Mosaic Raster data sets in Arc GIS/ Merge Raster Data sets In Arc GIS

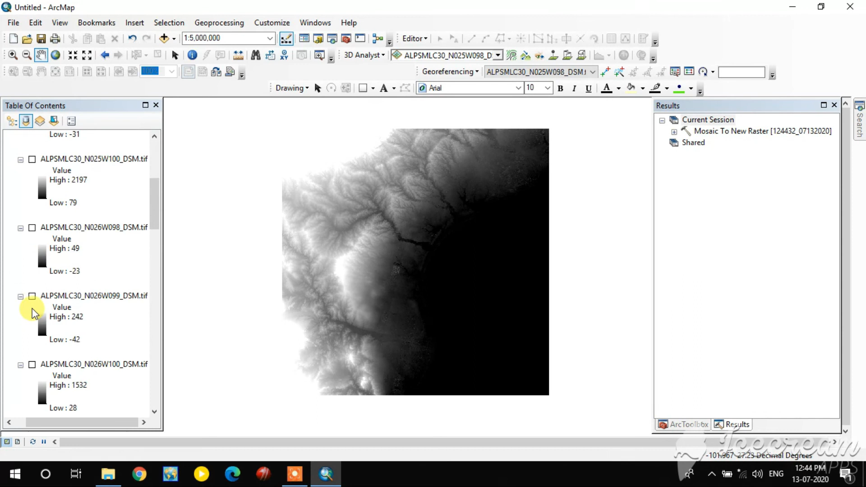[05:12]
the layers here you select that that and I want to select the mosaic image this so see this is a single image so all the images are merged so after that I am going to the change the color ramp of this image for better view